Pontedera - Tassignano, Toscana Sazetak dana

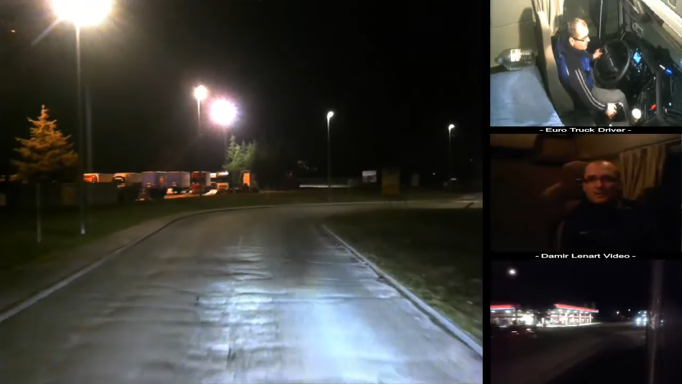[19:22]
To bi bilo to, eno iza se vidi benzinska, tamo sam upravo bio, natekirao sam goriva. Gorivo je na dan 20, na dan 2.3.